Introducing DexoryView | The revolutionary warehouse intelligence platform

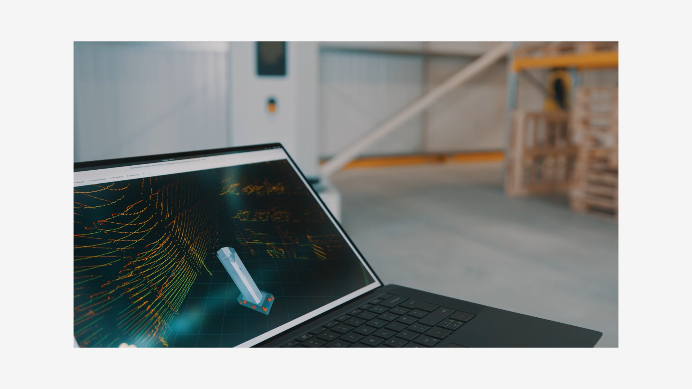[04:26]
This is then used as a base to add all the data points, making it possible to generate insights into the journey of goods across the warehouse.